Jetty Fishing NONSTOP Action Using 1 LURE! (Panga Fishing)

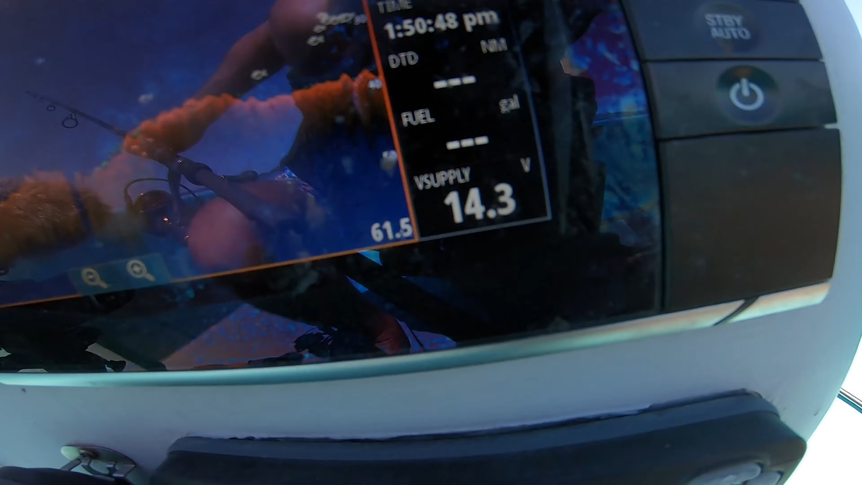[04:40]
look at that big marks right there get ready
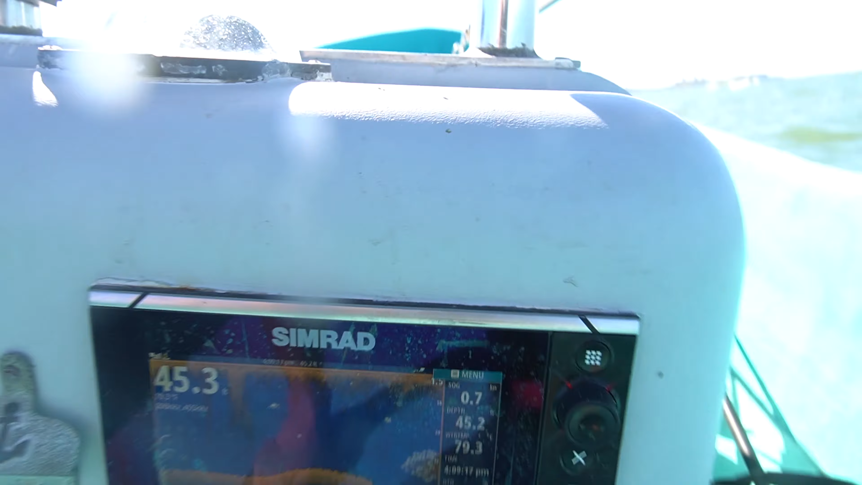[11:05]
check it out we're on a school once you hit bottom just start getting tight i don't know how you haven't been bit oh my god right off the back right here
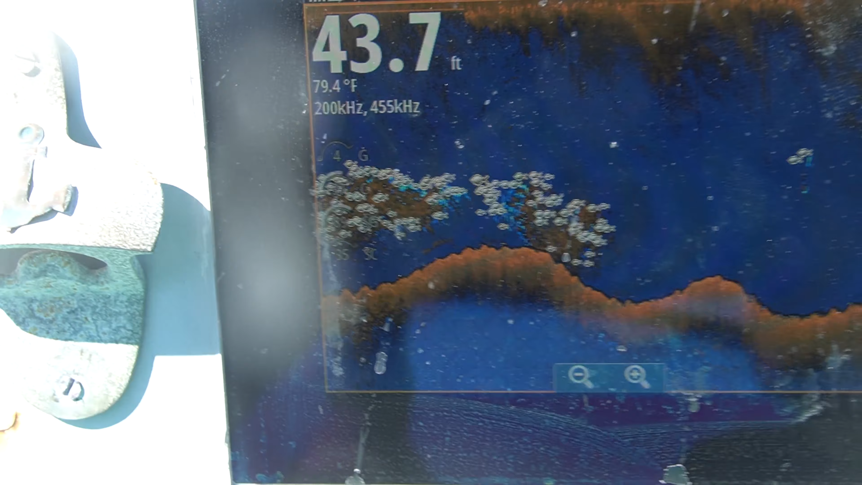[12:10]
On screen: depth 43.7 ft, water 79.4°F
there but uh he was digging it around i dropped it down got a hard hit missed it and then josh hooked up right after we got a big one see color all right he's coming up we're gonna get this camera mounted i think we're still marking oh there's another big freaking
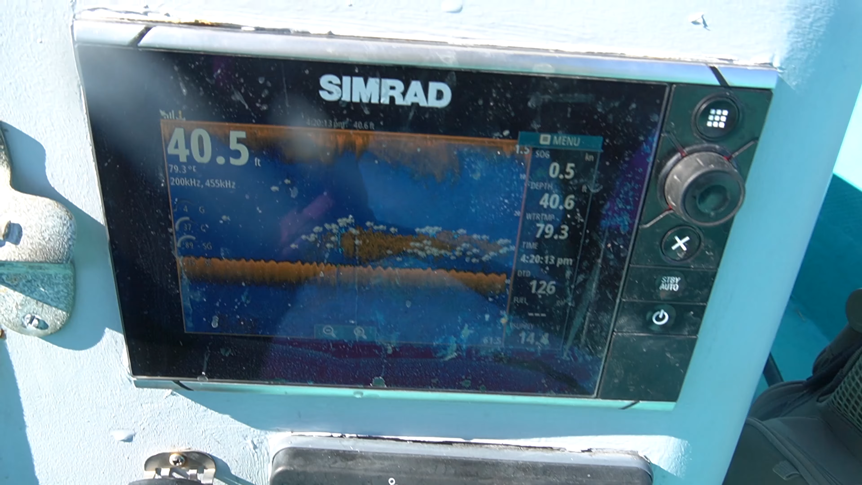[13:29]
all right josh has hooked another one we're all over a school right now check it out we are lit up